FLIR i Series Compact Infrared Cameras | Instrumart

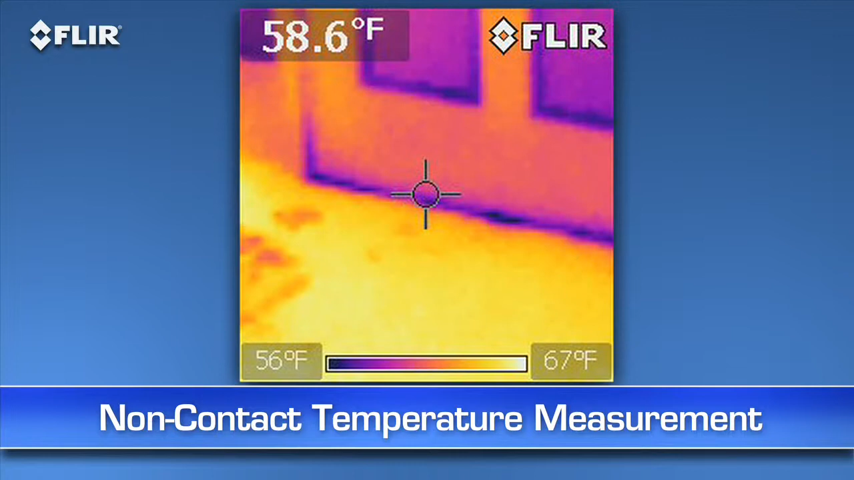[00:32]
On screen: spot 58.6°F, scale top 67°F, scale bottom 56°F
non-contact temperature measurements, and for seeing hidden potential problems without ripping open a wall.
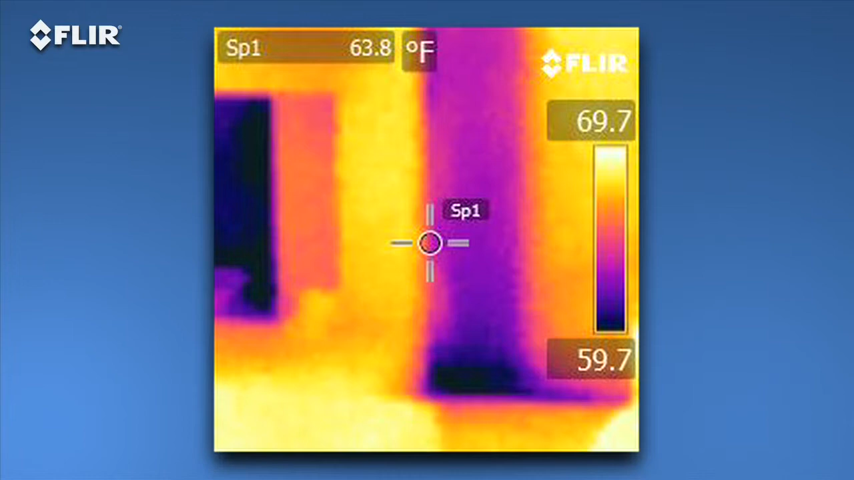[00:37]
On screen: spot 63.8°F
Let's start with the i3. Nothing less expensive is going to be as reliable or fast at finding air leaks, missing insulation, moisture intrusion, or other signs of building defects.
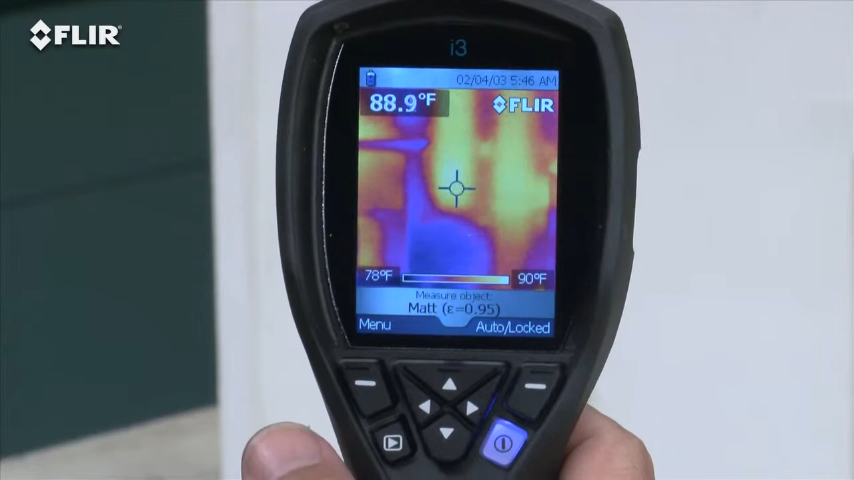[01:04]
On screen: spot 88.9°F, scale top 90°F, scale bottom 78°F
Compare that to a single-spot IR thermometer
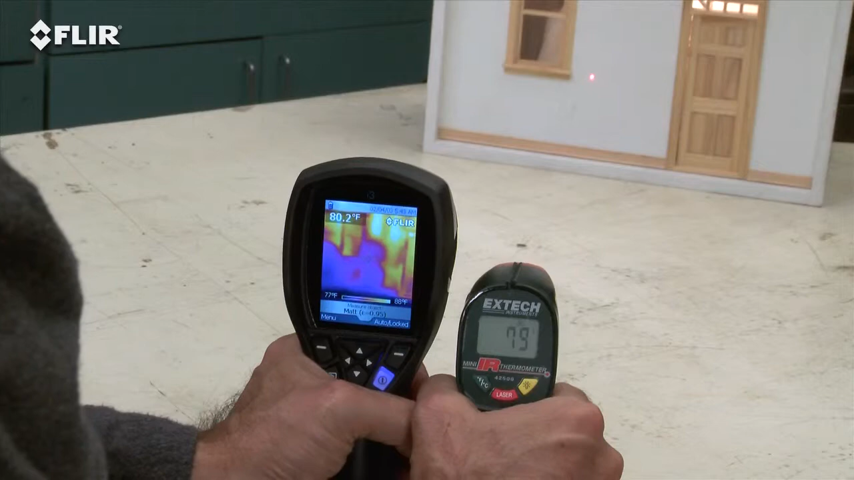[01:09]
On screen: spot 80.2°F
or thermal leak detector with only one reading at a time and no image at all.
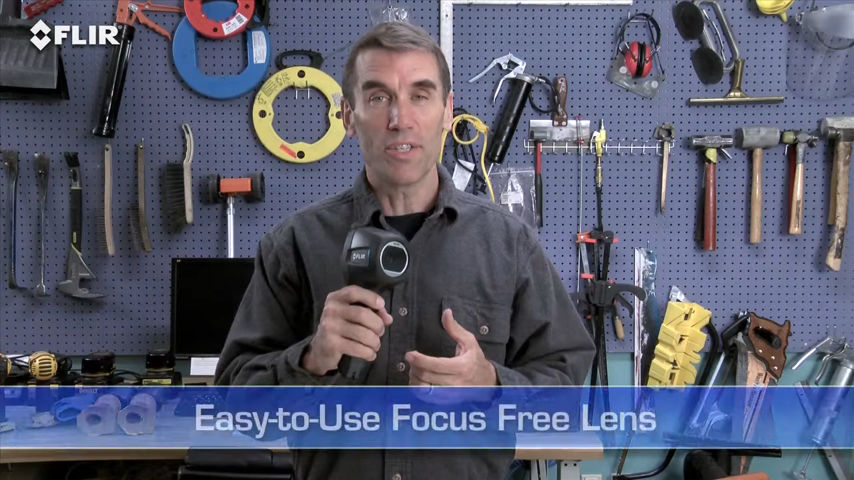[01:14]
All i-Series cameras feature a focus-free lens for easy scanning. Just power up and go.
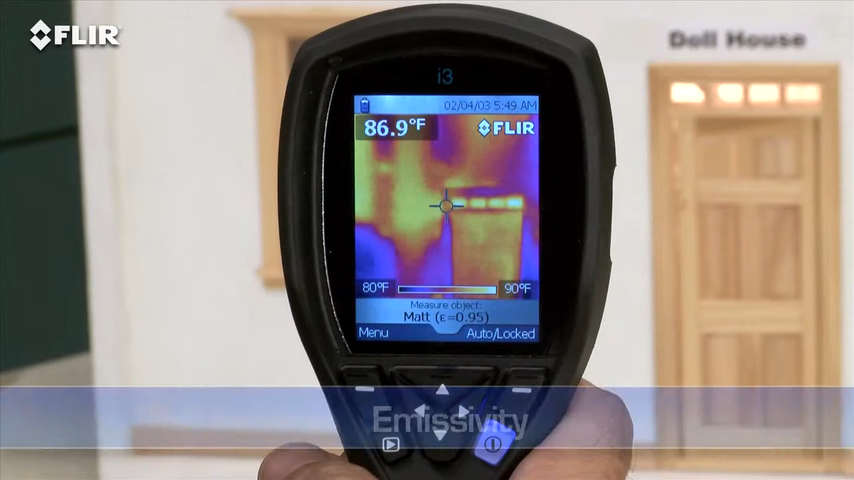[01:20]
On screen: spot 86.9°F, scale top 90°F, scale bottom 80°F
Use this simple interface to set the emissivity and other parameters so you're detecting surfaces correctly.
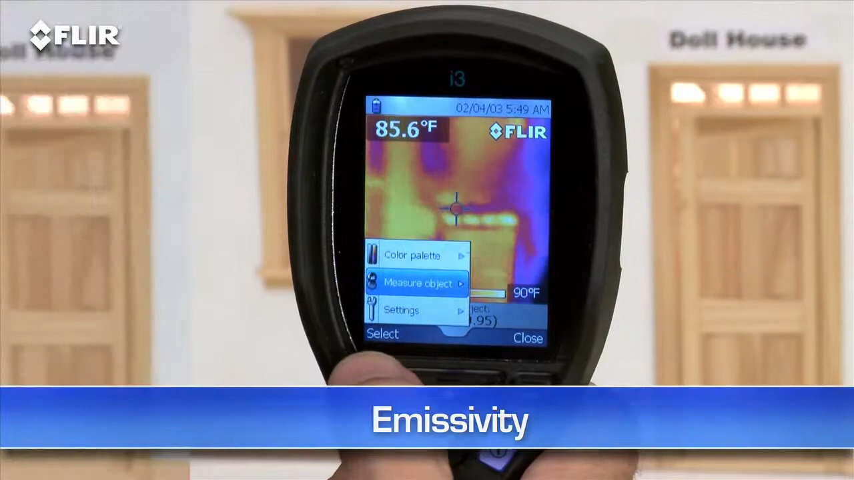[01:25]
On screen: spot 85.6°F, scale top 90°F
Change the color palette to the one that works best, lock the temperature range, and so on.
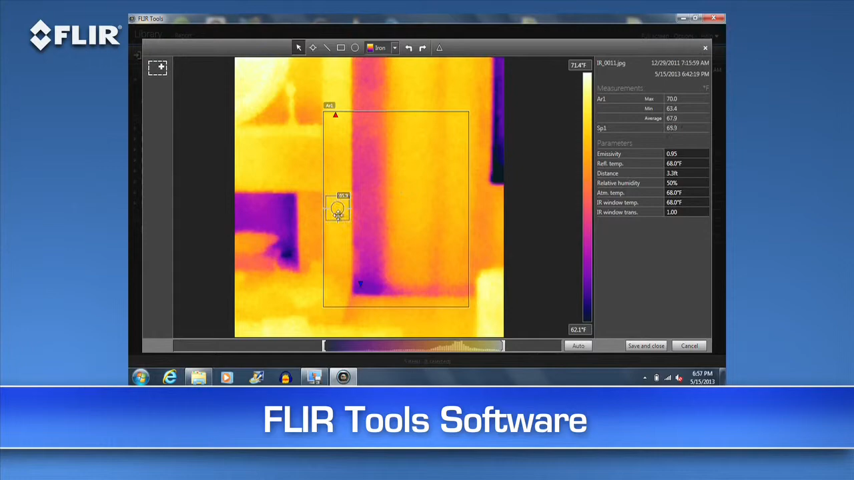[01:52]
You can measure any spot on the image with FLIR Tools whenever you want and kick out a professional-looking report in no time to reinforce your findings, a great way to speed up repair decisions.
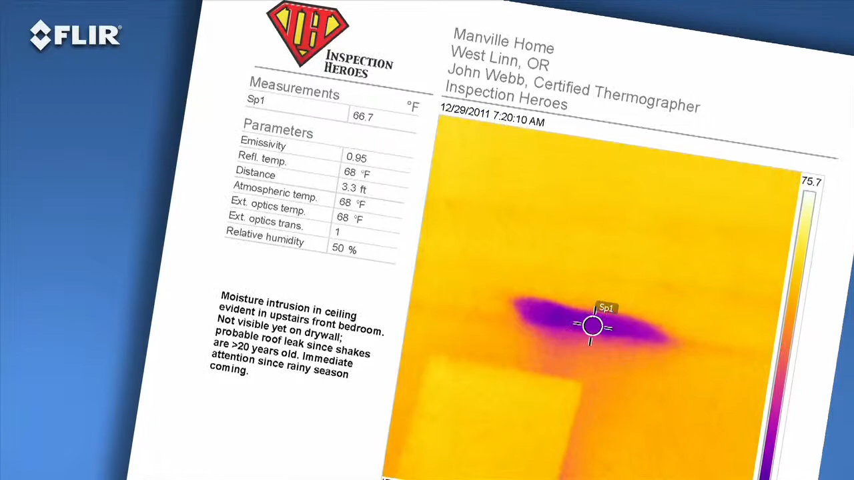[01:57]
On screen: spot 66.7°F
Need more power? The FLIR i5 takes it up a notch.
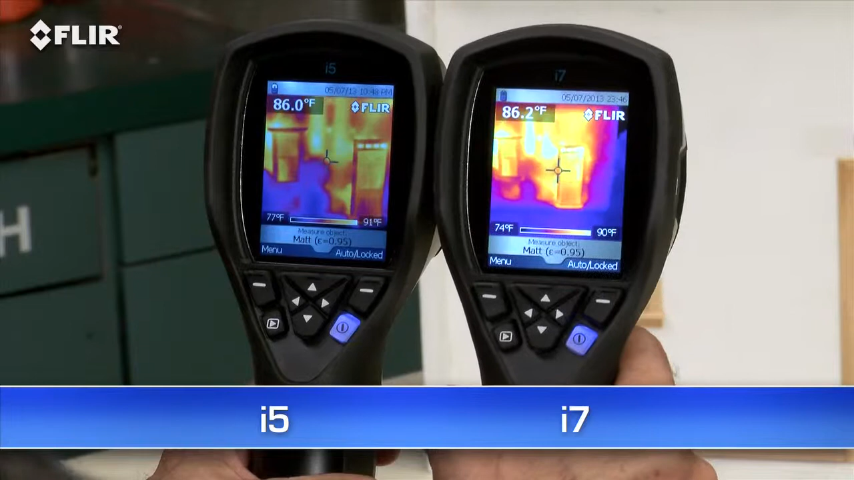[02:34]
Along with the spot meter, an i7 also gives you an area box measurement tool. It's got an automatic marker that lets you find hotter and colder spots faster. Plus, you can set an isotherm, which alerts you to specific temperature thresholds.